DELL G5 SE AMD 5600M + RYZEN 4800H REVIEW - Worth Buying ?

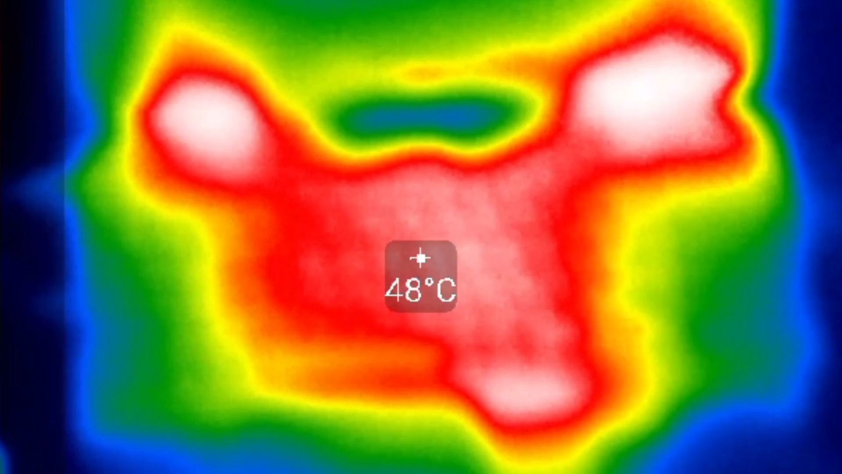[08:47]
On screen: spot 48°C
I find that the chassis did get quite warm but not so much pops on the keyboard but underneath it certainly did and even at idle it would feel particularly hot especially if you are wearing shorts
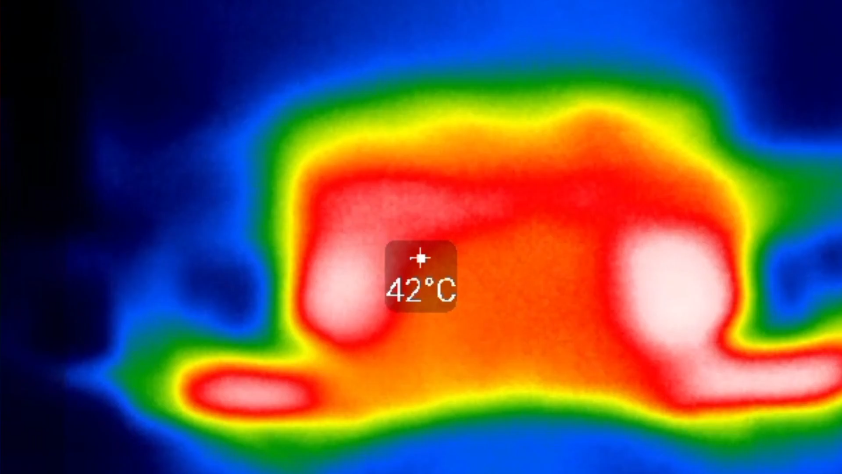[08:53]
On screen: spot 42°C
and looking at the air exhaust there is actually not much hot air coming out and this is with the max fan going
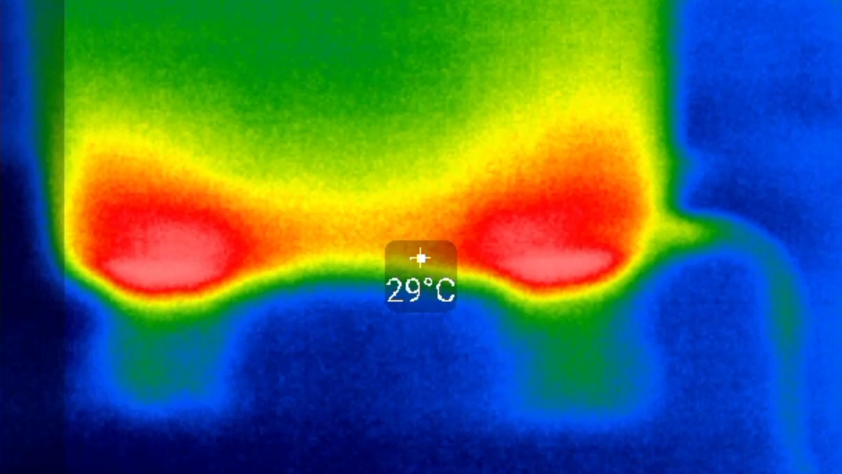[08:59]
On screen: spot 29°C
I think this is why the system runs hot it's just not pushing out hot air well enough using the Alienware Control Center software you can either let the